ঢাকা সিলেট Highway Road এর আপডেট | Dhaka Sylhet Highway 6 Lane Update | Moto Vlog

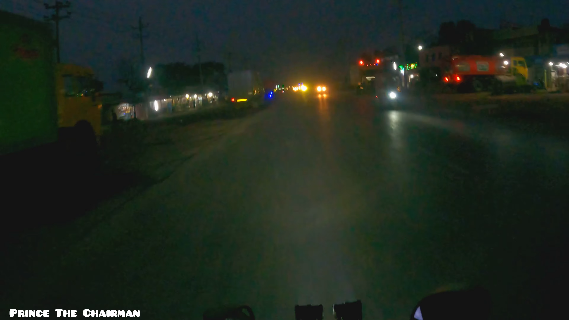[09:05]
आपनाला जरा वीडियो टी देखे छेन तरा अभुश्वी बुस्ते पेरे छेन रातेर धाका सीलेट मौ शरुक्ती क्यामान होए था के